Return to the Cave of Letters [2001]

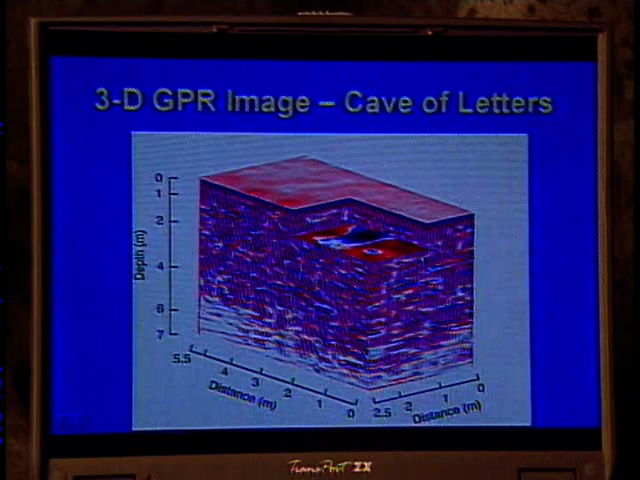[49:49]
And what this allowed is, as people were excavating or potentially excavating in the future, we could direct that excavation and so on where that layer would dip down or where it would come closer to the surface,